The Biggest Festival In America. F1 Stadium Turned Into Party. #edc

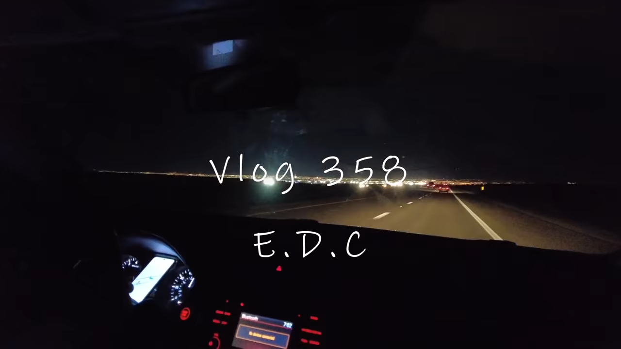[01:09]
उधर अपने EDC की तरफ, और ये है पूरा वेगस, आप देख सकते हो।